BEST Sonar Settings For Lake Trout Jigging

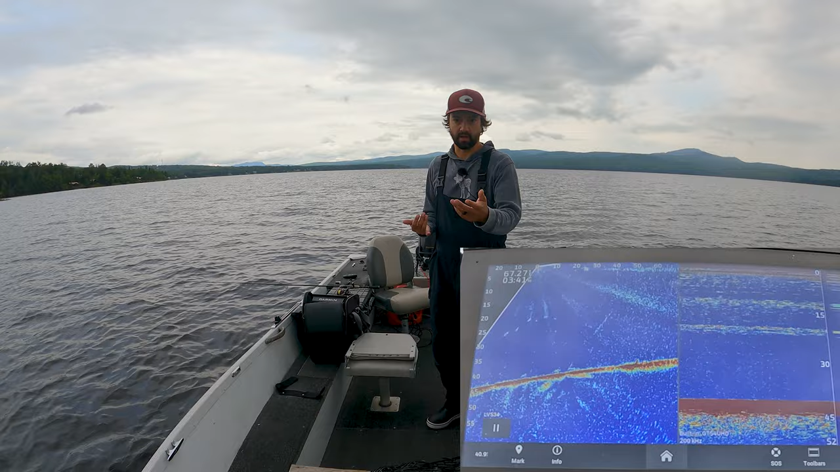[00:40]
lock and i'm also going to show you what bait looks like on 2d and on live scope so i am running live scope just because that's a little easier for me to show both here my sonar
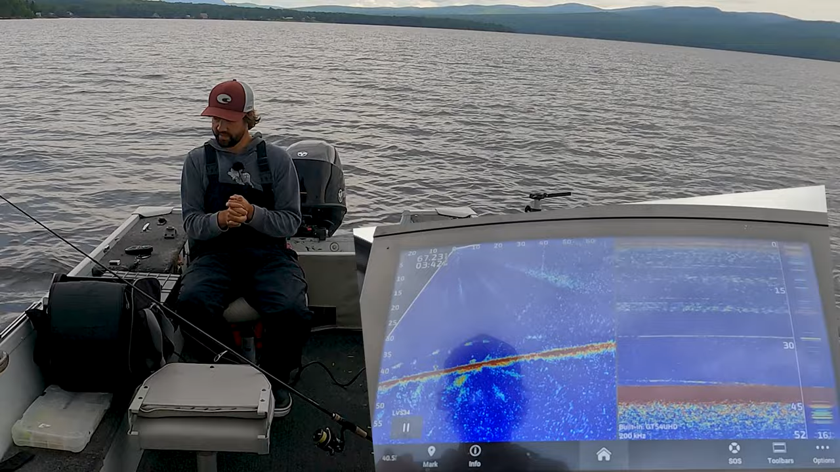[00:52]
is the garmin 90 923 xsv which is a gps map that's because so i can record the screen and do a bunch of other funky stuff with live scope you don't need to do any of that so let's go right into normal 2d sonar so a lot of 2d sonars will look just like this and a couple things that we want to do is we want to put our gain on medium we're in like 40 feet of water less than 45 feet of water i found fish here yesterday so that's why i'm doing the how-to video here makes it a little bit easier for me
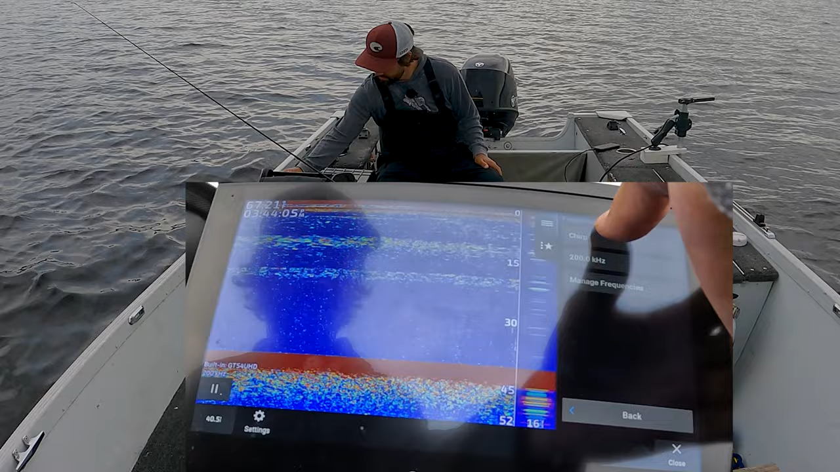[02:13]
and you can run chirp if you want so what chirp is doing is it's running from 83 to 200 it's running up and down those ranges to basically get a combination of all of the different frequencies to create a really clear image for you we're going to go to sonar setup we're going to scroll speed and i want to turn it down to show you what that looks like see how it's like boom boom boom really slow we want to max that out we want scroll speed we want the fastest punchiest
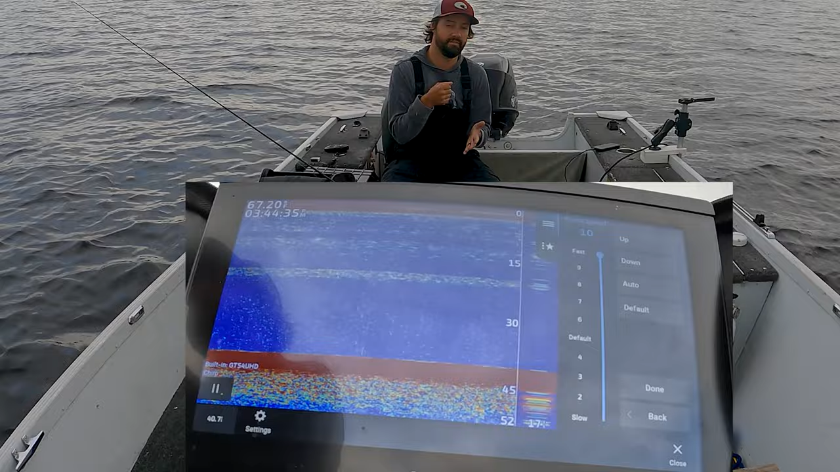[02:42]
information as possible and they're all called the same on lower ants and i'm where the roughly uh appearance we want a scope turned on so amplitude scope that's that little typewriter looking thing on the bottom right hand side of the screen here and what that does is it allows us to look in that far bottom right corner that's where the information is going to be the most accurate or anywhere on that side that's going to be where it's the most live everything scrolling to my left here or to my right i'll tell you which one
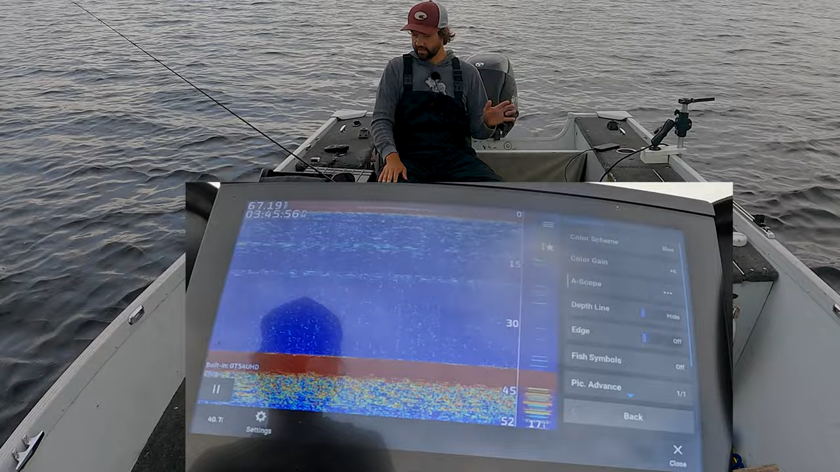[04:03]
gain back up sonar setup appearance color gain back up i'm fairly sure that's the thermocline because it stays consistent throughout the lake uh we had a few a little wind in the last couple of days here and what you're seeing see how the bottom's getting a little bit fuzzy i'm pretty sure there's a lake trout down there right now but we'll go over the settings real quick sonar setup appearance i like that blue color palette it's really punchy even if it's bright sunny out right now it's overcast so it doesn't really
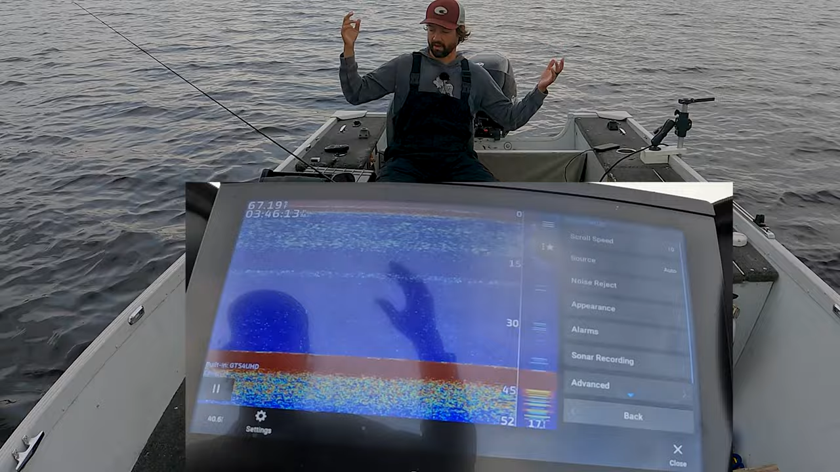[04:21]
matter but if it's bright and sunny out that color palette just pops it just that's the color scheme i run it's never failed me that's the original one that they came back with a long time ago it's always been that color scheme
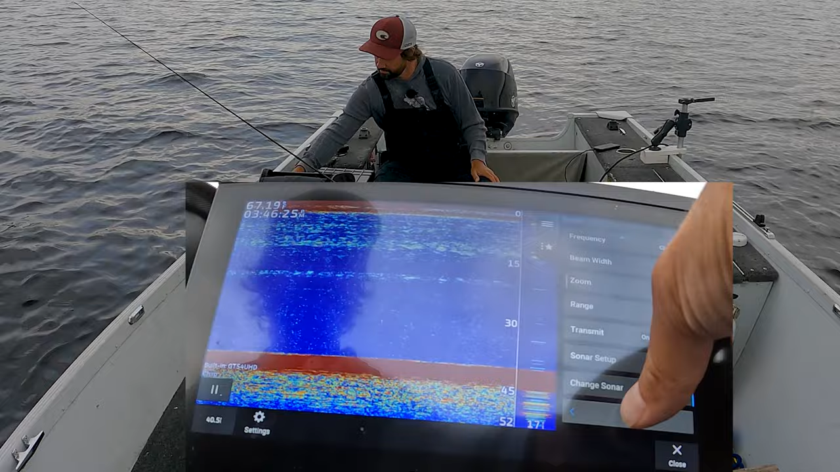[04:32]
uh beam width is 19.
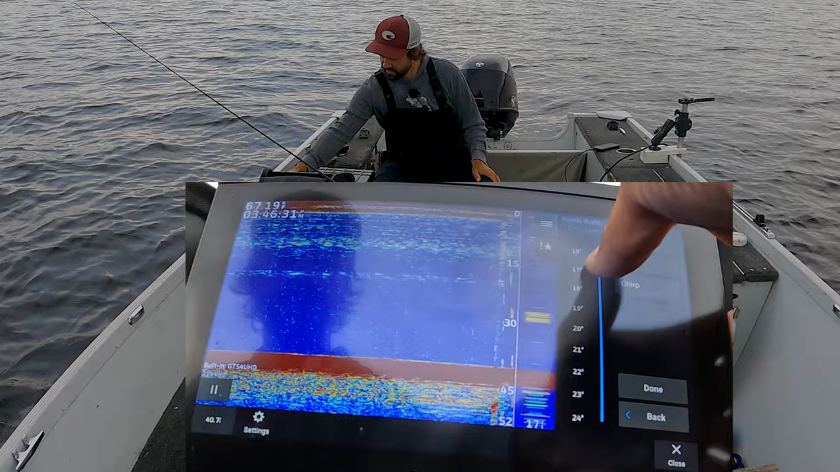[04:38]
so beam width we can adjust and that'll adjust our kilohertz so 16 will be a very very tight cone so it's looking really like this and so if you look at
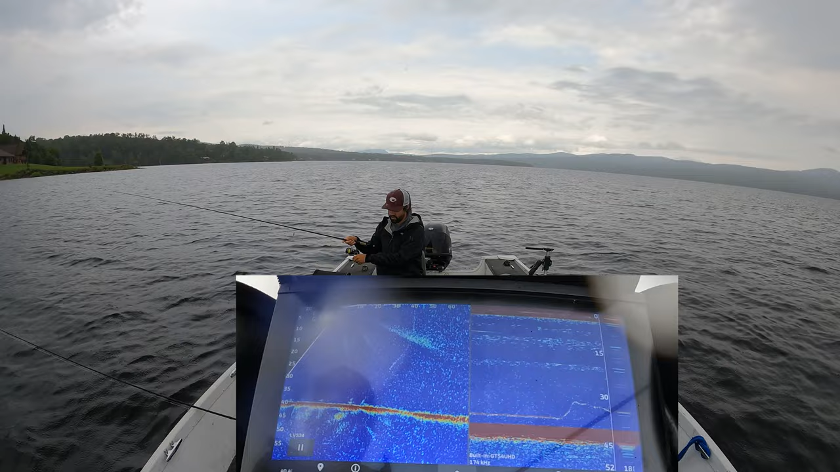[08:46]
on 2d imaging which is that that right hand side so we're going to turn the gas motor on
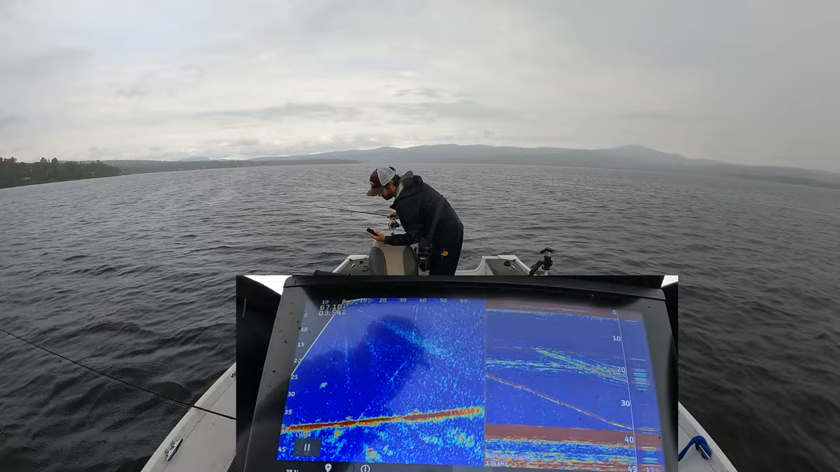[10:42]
and drop down right below it see how it's a nice hard red return and we want to stop our jig just above bottom like i was saying before and we want to wait until a lake trout comes into that cone angle so we can see him once we see him we run away so hopefully the well we got a couple coming in right now and this is the way i jigged for the last three four years before i had live scope and it's
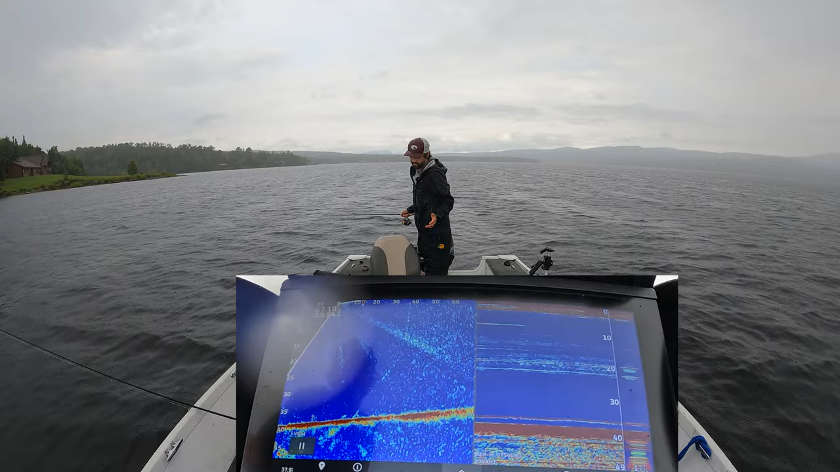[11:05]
very very effective takes a little more patience with 2d and what you're seeing is that noise on the on the right hand side there is when i rip the jig up oh i'm
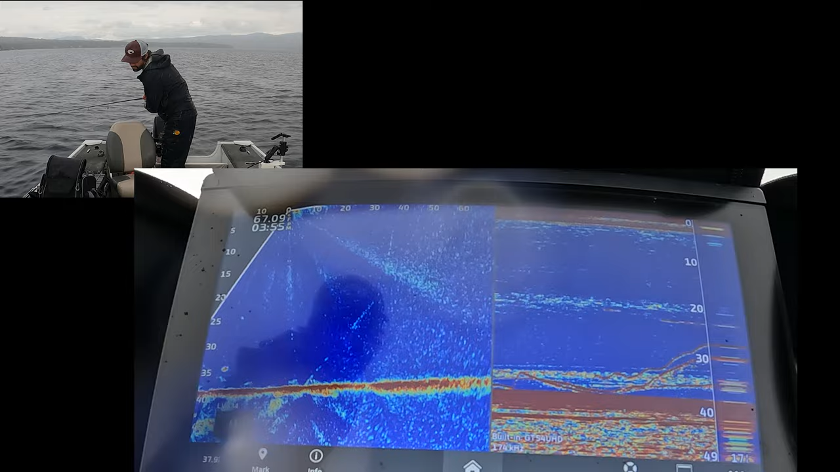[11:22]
actually making air bubbles so i have two lake trout chasing me right now one's still hot on me got him don't be scared to set that hook multiple times on him either it's not going to hurt him you're just going to pin that barb in them more
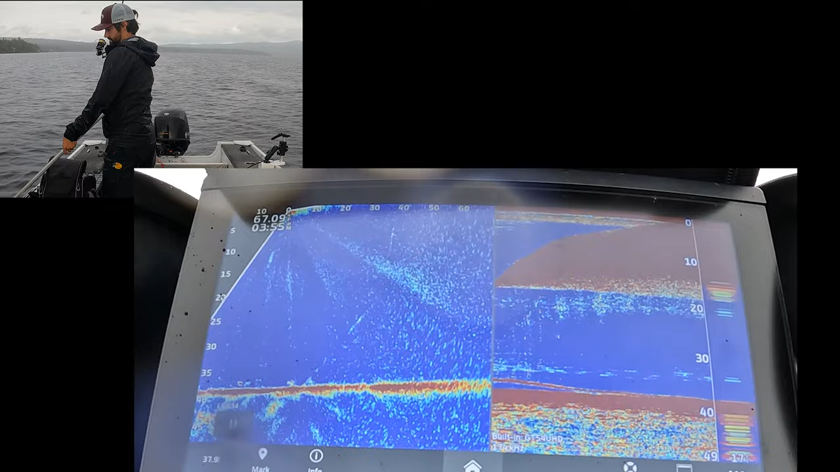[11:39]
like i said these aren't very big lake trout but they are lake trout so there is a beautiful lake trout white